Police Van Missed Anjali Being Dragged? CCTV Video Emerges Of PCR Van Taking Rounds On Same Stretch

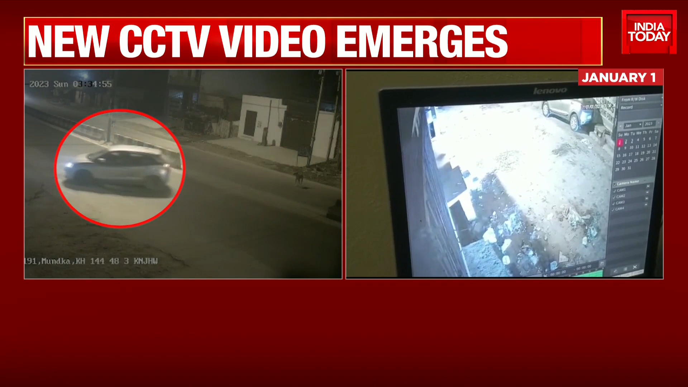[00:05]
Shreya, this PCR van, can you confirm for us whether they were on regular rounds in this stretch or were they responding to an SOS call
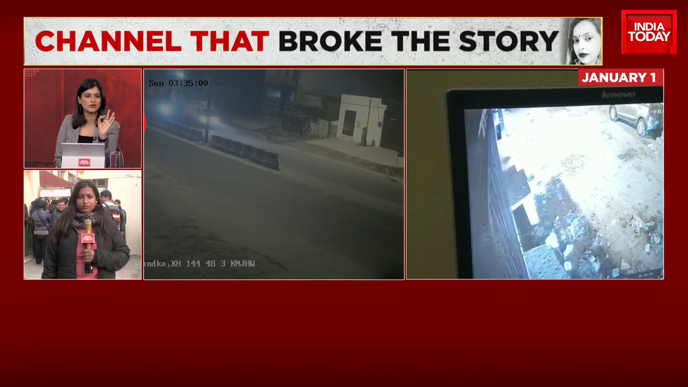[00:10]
that came in over the body of Anjali being dragged on that stretch? Well, you know, from the CCTV visuals, what we understand is that this PCR van might have been trailing the car,